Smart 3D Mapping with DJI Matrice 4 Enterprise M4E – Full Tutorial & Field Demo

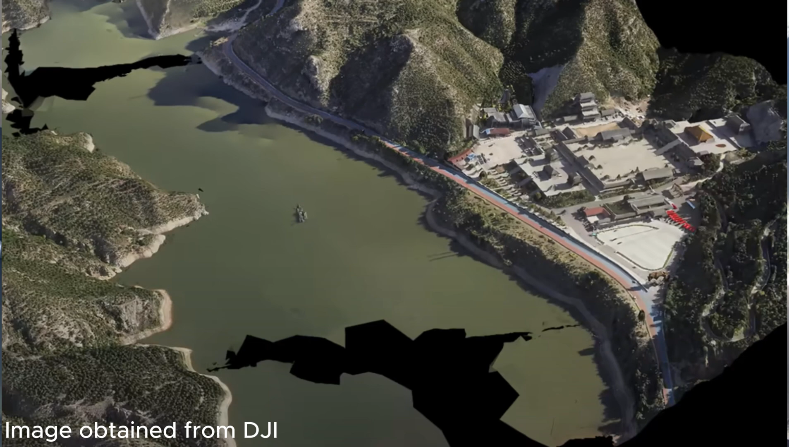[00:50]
you might figure out that gaps or holes in your model,
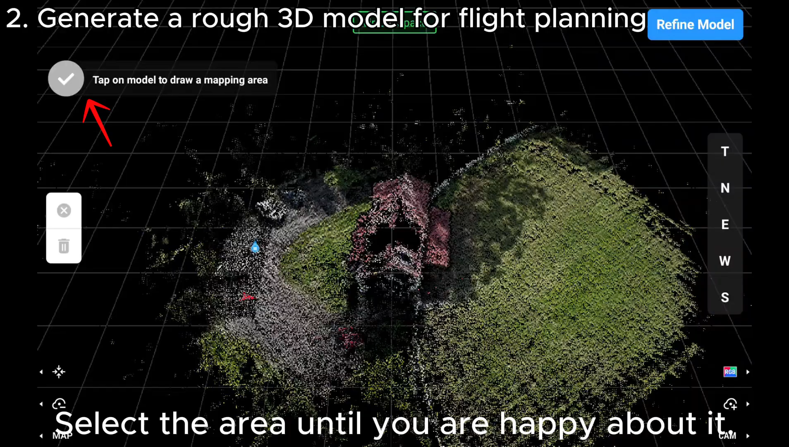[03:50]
Right now, we got the new map.